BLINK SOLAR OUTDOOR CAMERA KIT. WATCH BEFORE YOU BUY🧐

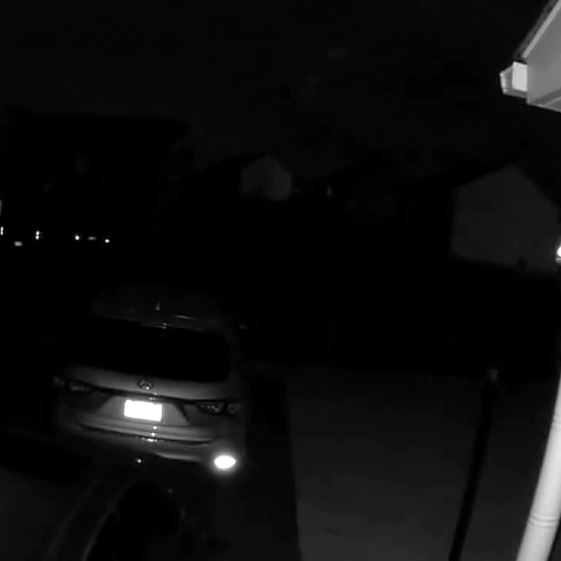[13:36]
okay welcome back okay one of the things i did not disclose was the blink um does have two-way audio